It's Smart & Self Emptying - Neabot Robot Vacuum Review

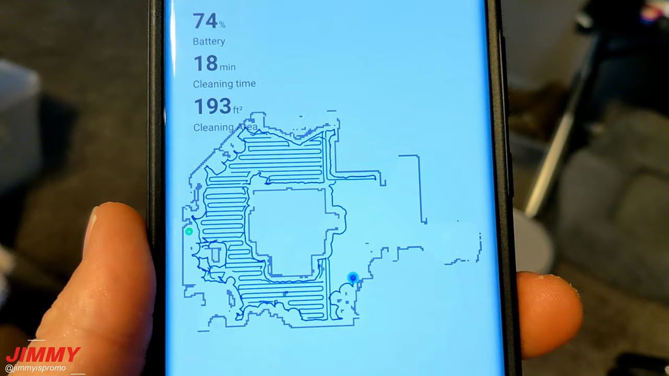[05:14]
basement so right there where it's actually cleaning right now it went around the chair
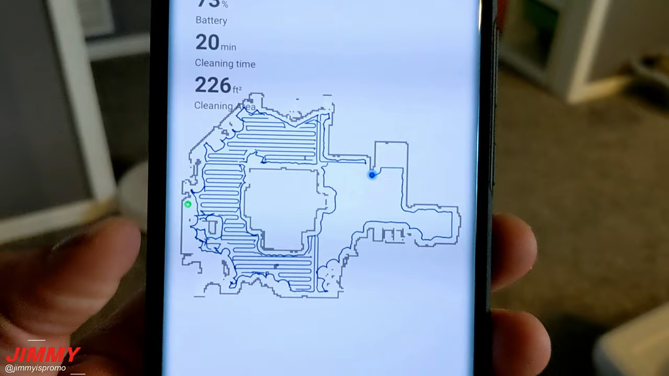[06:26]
green dot over here is actually where the bin is
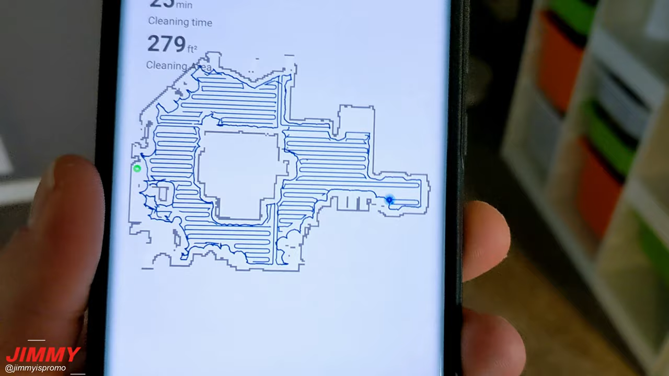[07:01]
the very top right hand side which is going to be right next to the steps area and then it'll say it's finished and return right back home
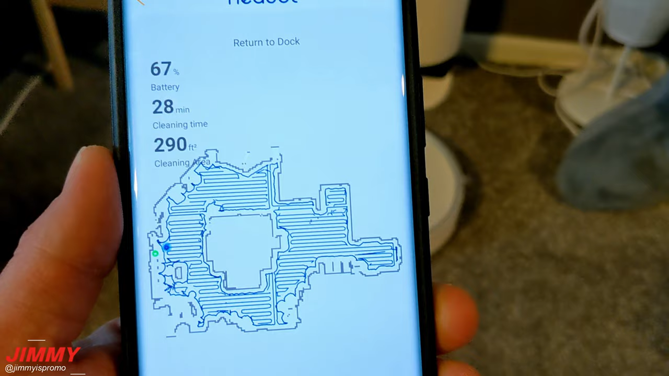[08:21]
foot it cleaned took a total cleaning time of 28 minutes went from 100 all the way down to 67 and found its way right back home perfectly